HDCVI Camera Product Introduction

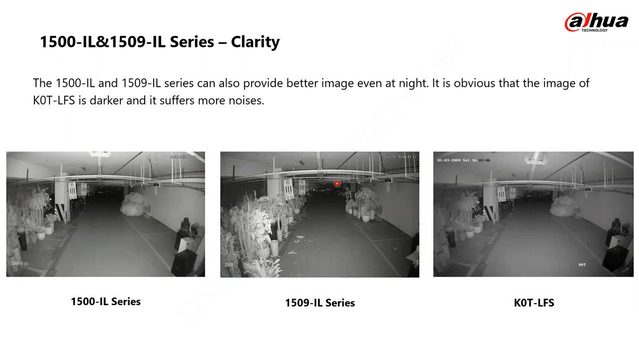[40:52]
this is the kind of output you're going to generate from the cameras because of the dual IR lighting. So for the 1500 IL series and 1509 IL series alongside the competitor's product. So again, we find that in this end, there's some cases where you have some noise generated, but it's not that too bad. In this case here, we have this supposed to be 3D noise reduction.
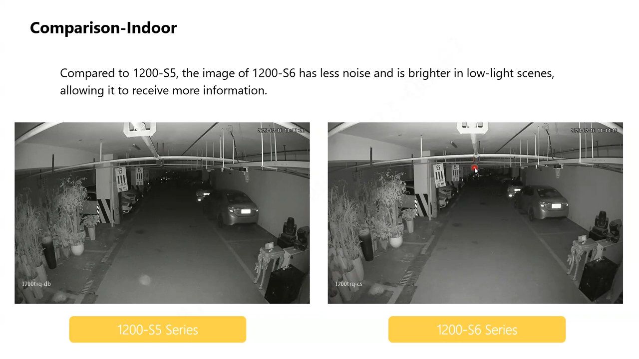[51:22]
we have little or less noise when it comes to providing the images in black and white during the night again. So the entry-level products, we can see them here.